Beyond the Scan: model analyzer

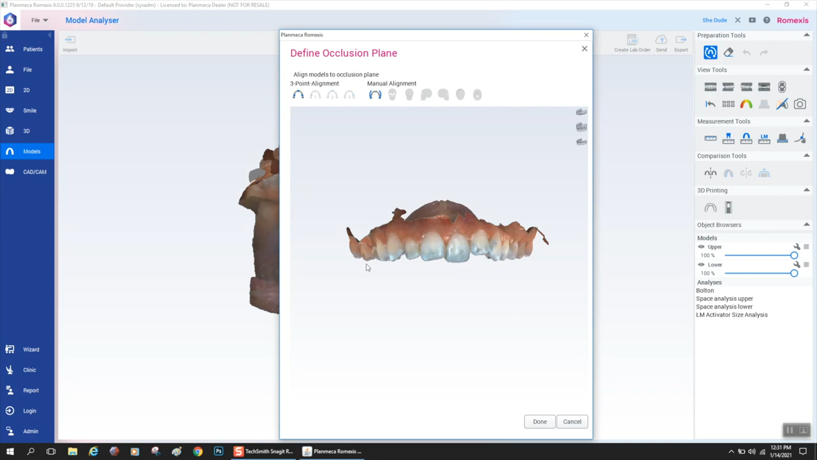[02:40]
and my contralateral molar cusp tip. And that's it. And so you'll see when I turn on a lower, you got a nice occlusal plane. So once that's done and the orientation set, it throws you into this workspace where you get to do all sorts of things.
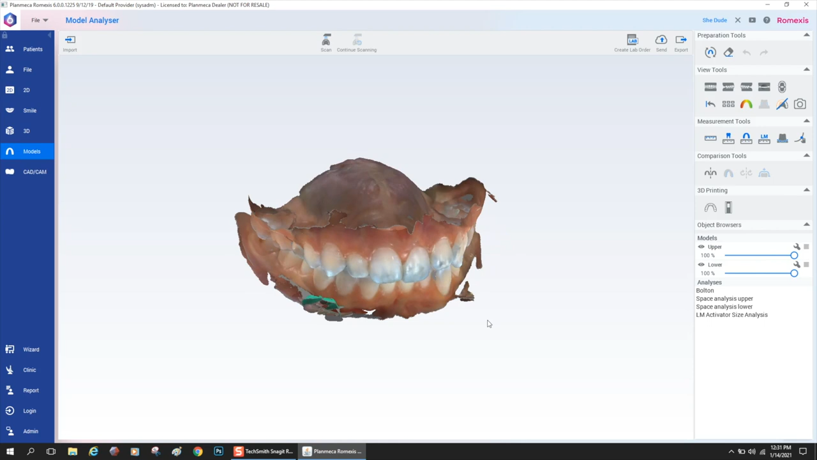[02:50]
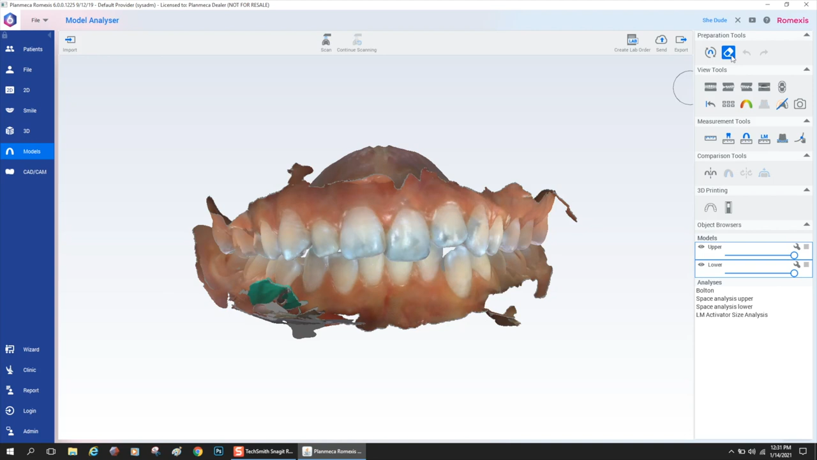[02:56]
One thing that you could do is you can erase
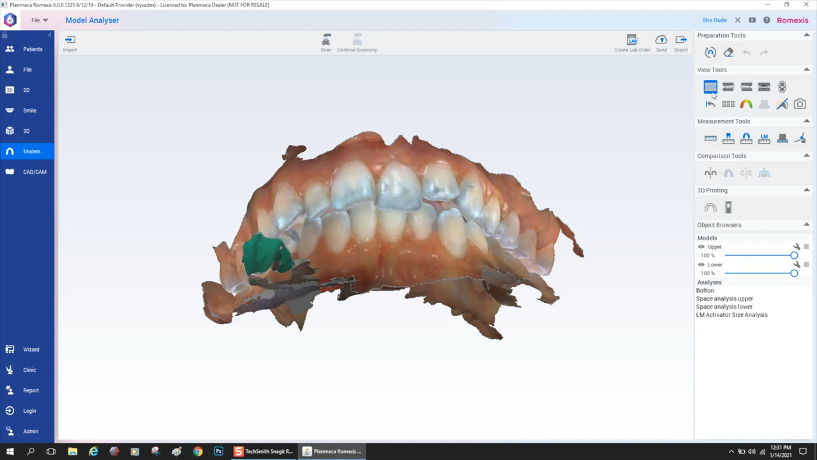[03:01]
extraneous data from the intraoral scan.
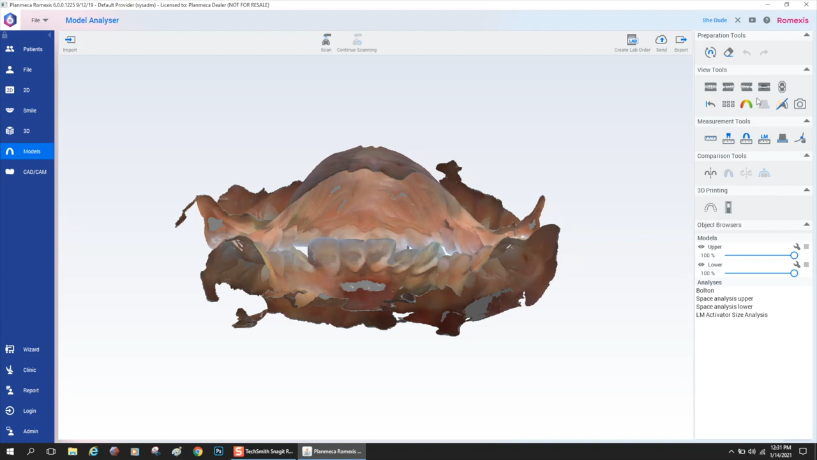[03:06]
So sometimes when you scan, if you don't erase it natively in the scan tab, which is probably the best way to do it, you could erase it here. Also, you could look at the model on all these cool views.
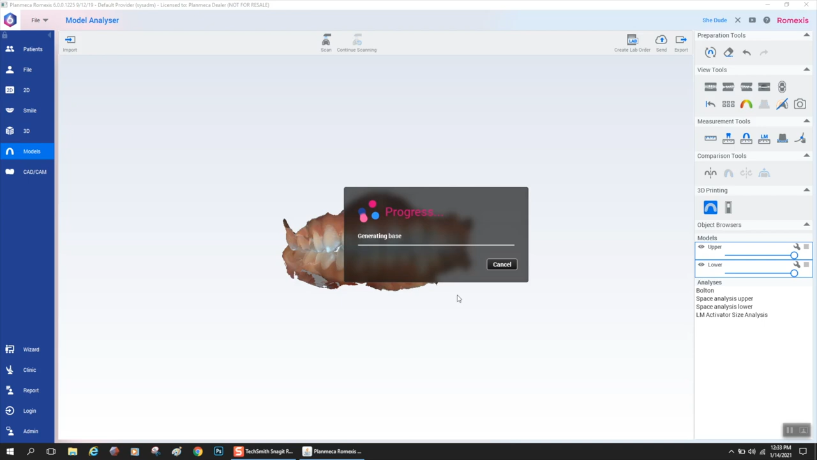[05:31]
And the software is going to power through an algorithm. And it's going to generate a model for you to print.
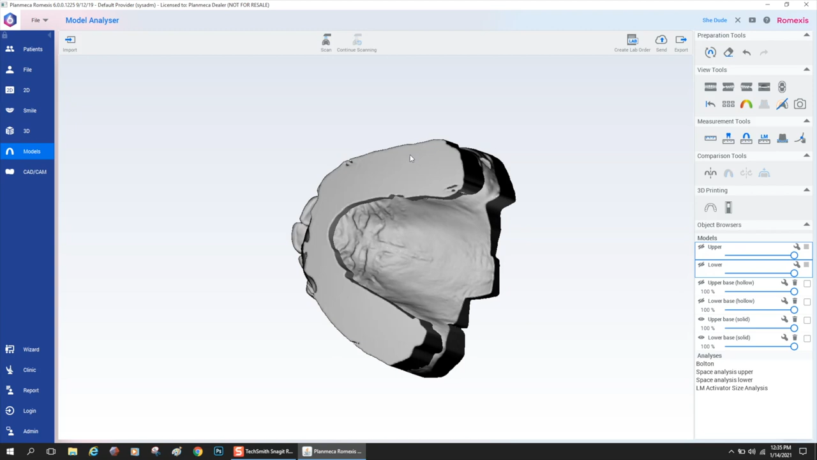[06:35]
So I always like to print solid.